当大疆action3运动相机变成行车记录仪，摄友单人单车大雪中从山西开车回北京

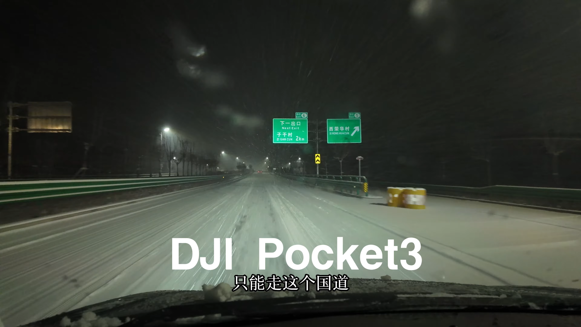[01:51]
国道的车况也还可以就是有点黑